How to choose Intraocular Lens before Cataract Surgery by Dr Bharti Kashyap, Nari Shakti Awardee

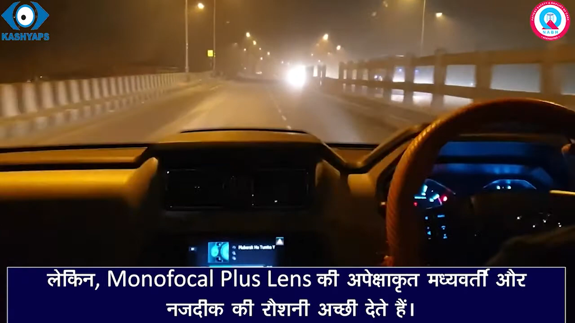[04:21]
के समय गाड़ी चराते समय सामने से आती भी कार की हेड लाइट के चारोर हैलो,